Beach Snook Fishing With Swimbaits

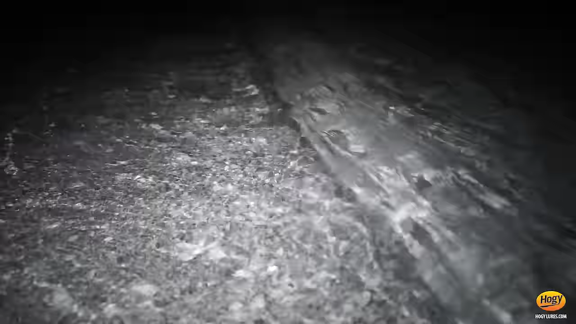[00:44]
They're kind of staged up here on the drop off in the main channel of the beach, and honing in on these baits.
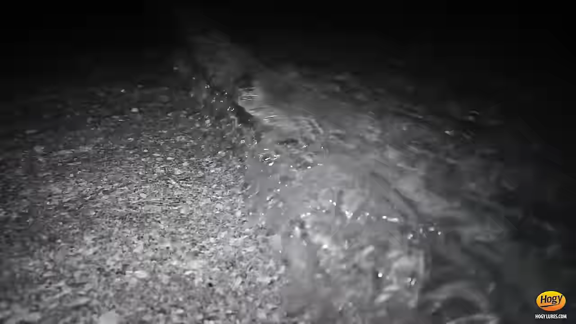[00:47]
This is a nice breeder right here.